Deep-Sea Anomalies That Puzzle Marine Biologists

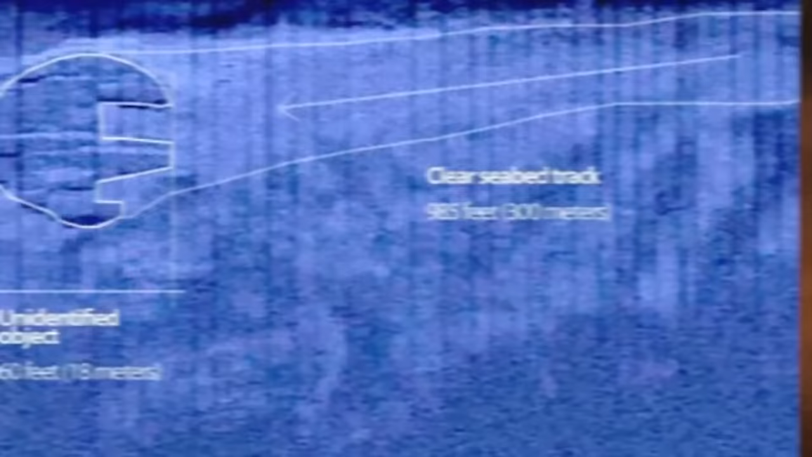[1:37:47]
In 2014, an image of the strange object was circulated by professional divers.